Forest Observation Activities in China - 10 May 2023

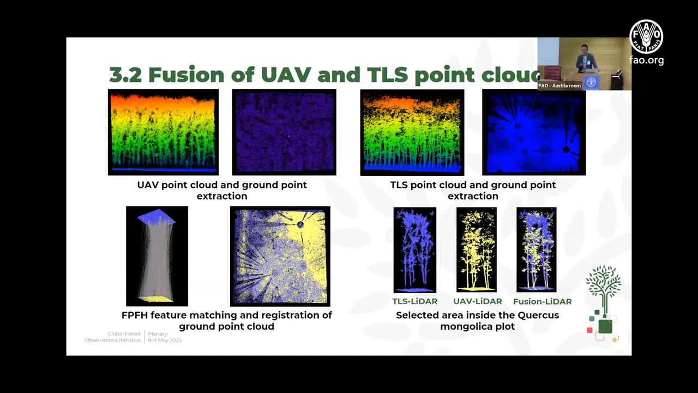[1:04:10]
So that's very good for the how to say to the calibrating for the validation for our satellite products rather than in the labor amendment, because use LiDAR we can get a small area or very small regional forest information we can call it as a true ground truth.
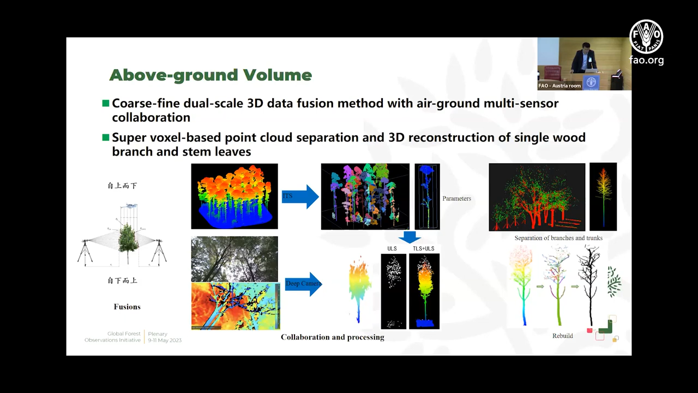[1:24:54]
We after that we can use this data to do some point cloud separation, and then we can reconstruct a three dimensional model of the tree, and after that we can calculate the accurate volume of from this model. Actually, this project has been started
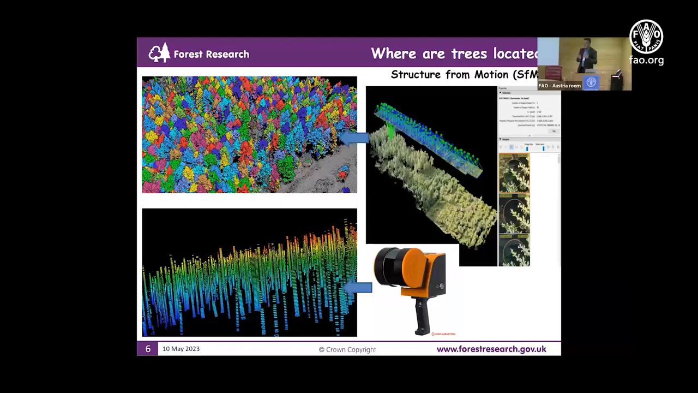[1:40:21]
we can provide the different estimates, you know, like stem profiles, we can get canopy dimensions, we can get tree height, we can get deviates. Basically, the most fundamental variables that are being used in our models, okay? So the combination of both techniques are quite powerful, right?
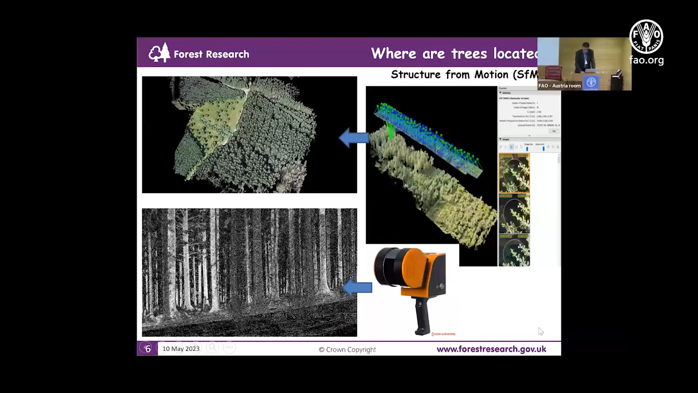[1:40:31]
Right, okay, this is what I mean. So we can see trees from above, but we cannot see what is from below, okay, if we're using airborne systems only.